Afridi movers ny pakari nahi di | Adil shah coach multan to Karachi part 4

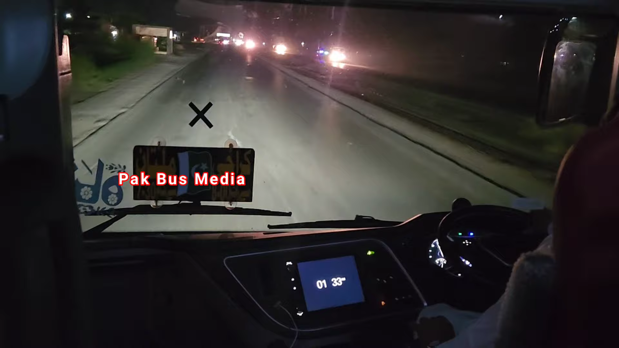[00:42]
विहाड़ी चौक जनरल बस स्टैंड, स्टैंड नंबर 16 है, वहाँ से गाड़ी निकलती है। उम्मीद करता हूँ कि आपको वीडियो पसंद आ रही होगी। वीडियो पसंद आए तो वीडियो को लाइक ज़रूर कीजिएगा, चैनल को सब्सक्राइब नहीं किया तो वो भी कर लीजिएगा।